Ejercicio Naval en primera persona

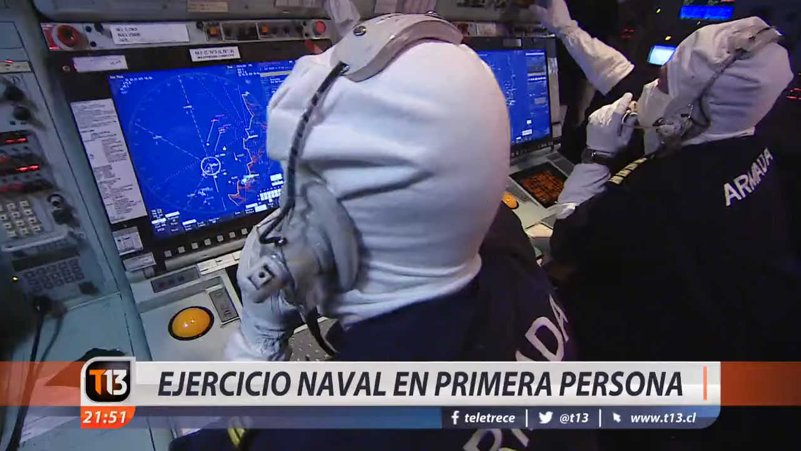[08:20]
A veces que guarda efector warning 2 y warning 3 sobre hostil 0707. El French 2, crossing fast, Yankee. Mi contra intención será batir hostil 0707, primera prioridad, segunda prioridad 0710.